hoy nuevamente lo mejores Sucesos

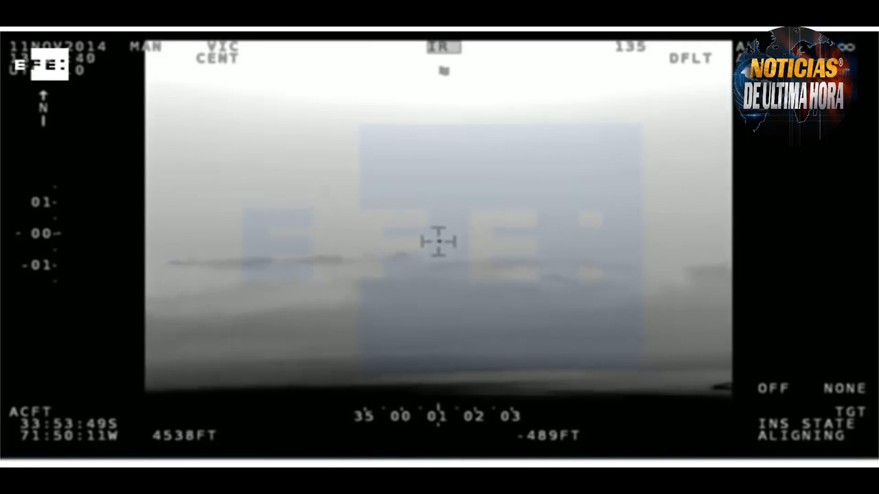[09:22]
estamos hablando de objetos que han sido vistos por pilotos de las fuerzas o la fuerza aérea, que han sido captados por imágenes satelitales que francamente participan en acciones que son difíciles de explicar,